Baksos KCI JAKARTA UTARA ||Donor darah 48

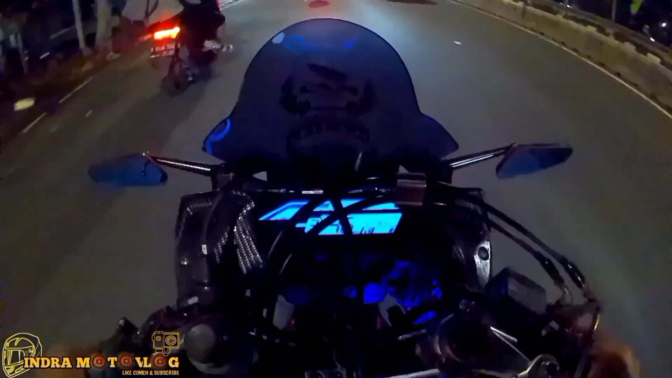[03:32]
Geber-geber bensinnya udah kayak gini. Bensinnya udah kedip. Kacau. Lampu merah. Oh, ada yang bagus.